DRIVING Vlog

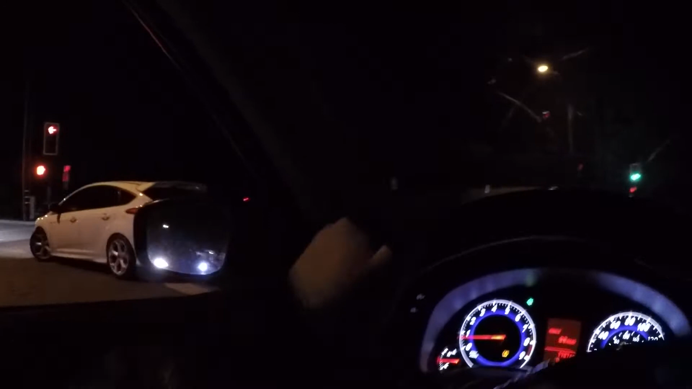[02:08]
all right so it's just us two or well it's three cars total but we're gonna go on a little cruise um this is our normal like canyon run